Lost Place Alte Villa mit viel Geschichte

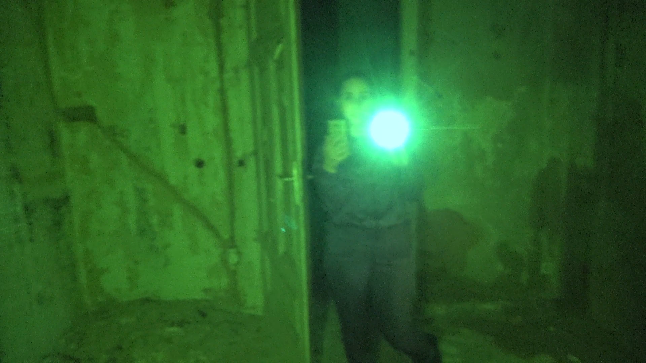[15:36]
Dan, soll ich mal sagen, wo dran, wenn du nochmal ins Gesicht leuchtest, an den Fliesen hier siehst du, dass das mal eine Küche war.
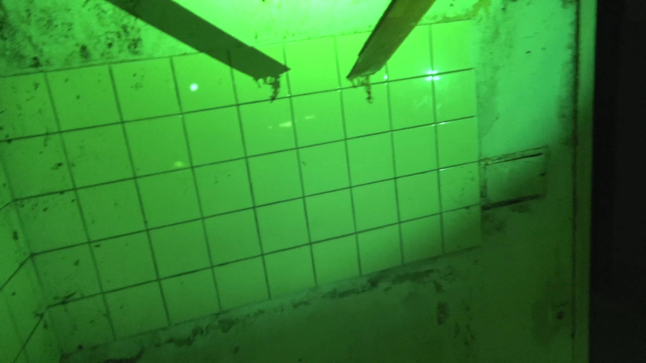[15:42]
Das müssen wir wieder rausfinden.